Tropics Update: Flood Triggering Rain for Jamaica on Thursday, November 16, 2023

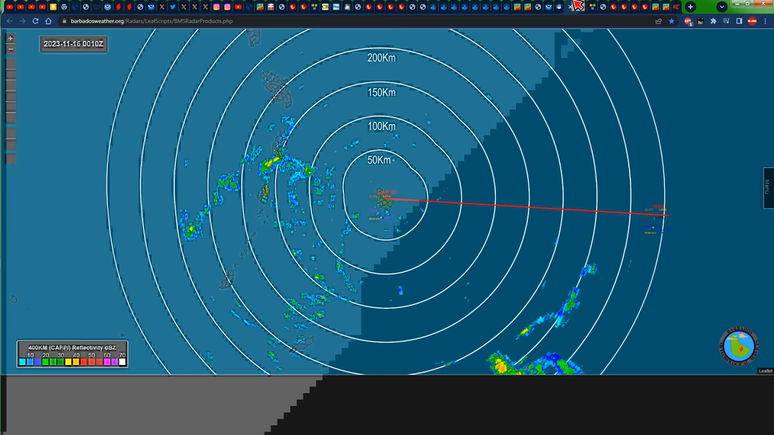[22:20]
let's look at the barbados radar the barbados radar is big enough so we can see that we didn't have much taking place across the northeastern caribbean at all